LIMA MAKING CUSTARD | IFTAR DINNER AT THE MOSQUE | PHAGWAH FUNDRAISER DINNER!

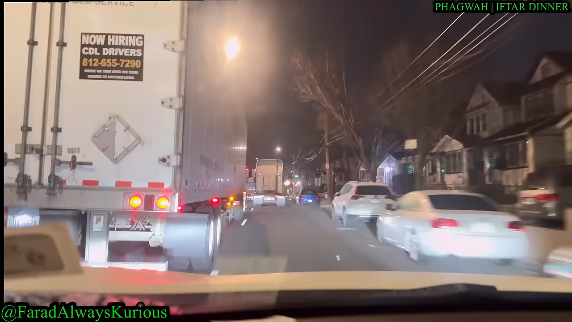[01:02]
Morning, brand new vlog. I feel up on the highway here between all these trucks going to Masjid, boy. It's a regular road, you know, buddy. What you going on here? It's trucks and trucks.